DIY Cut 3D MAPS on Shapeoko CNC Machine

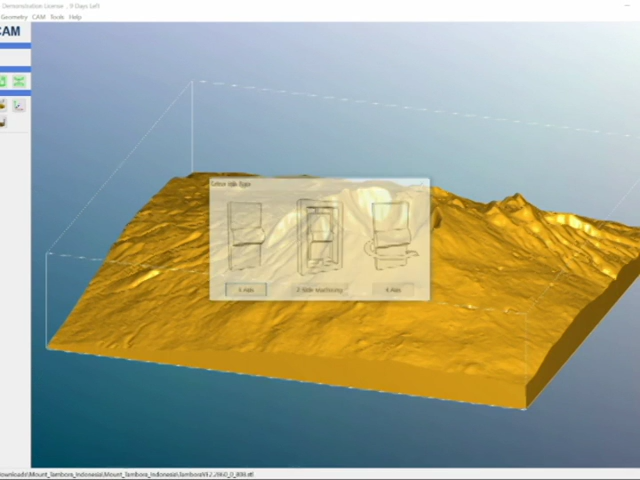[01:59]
And as you can see here, the piece does need to be scaled down.
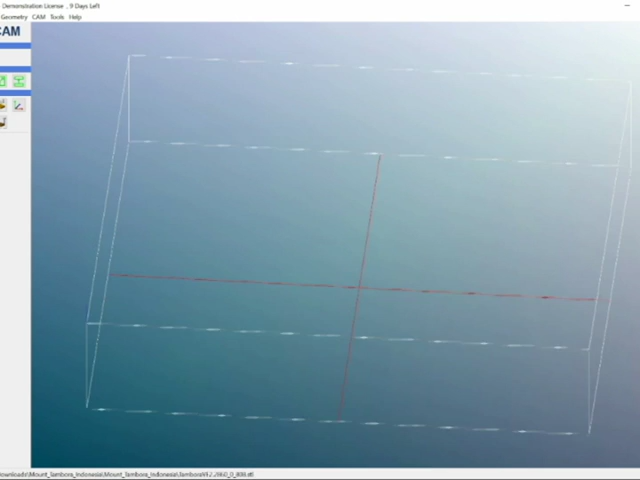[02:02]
It is quite large. I like going with pieces that are 4 inch by 4 inch pieces. And you see here I go with the .2 scale.
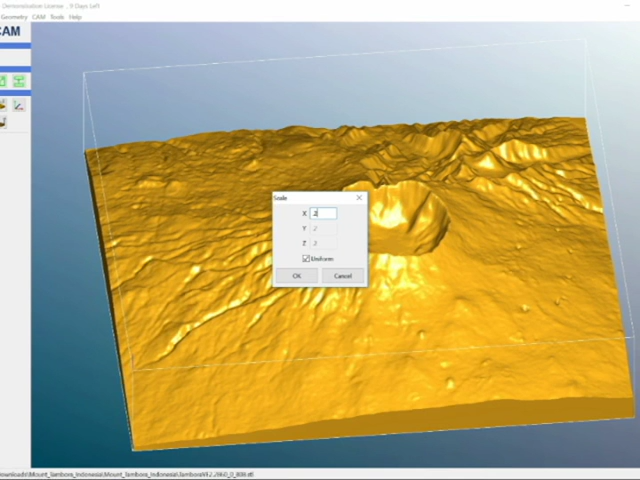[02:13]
This gets the piece down to about 3.76 inch square.
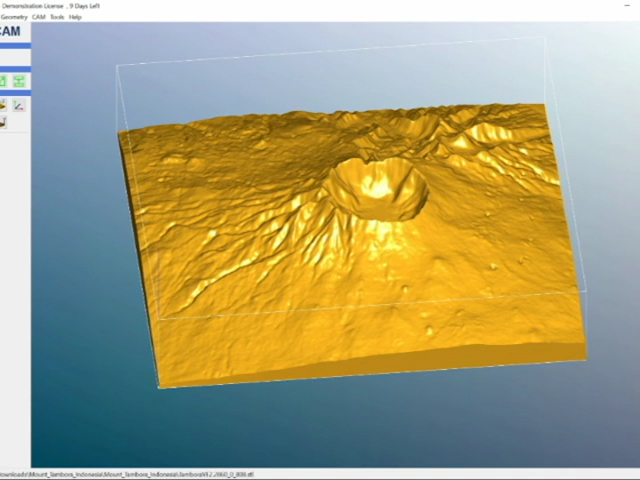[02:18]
You don't want a piece that is huge because it will take a long time to machine. And you see here as I'm going over the file,
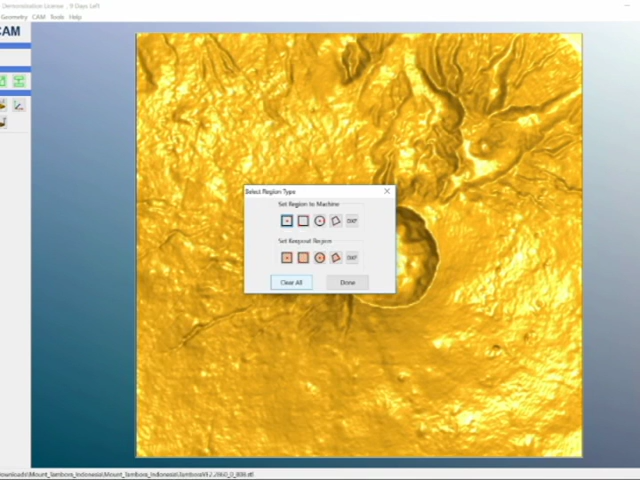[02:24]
I'm trying to see what the size of the piece is. This is very important because you don't want something that is huge. It can cause the machine to go over its boundaries.
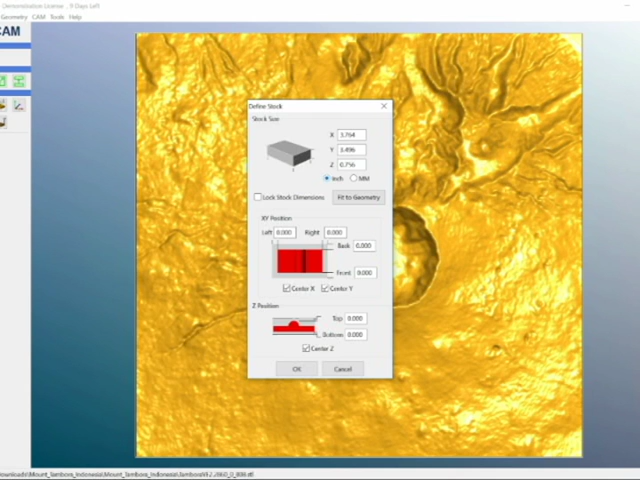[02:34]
And you see here that it's about 3.76 inches square.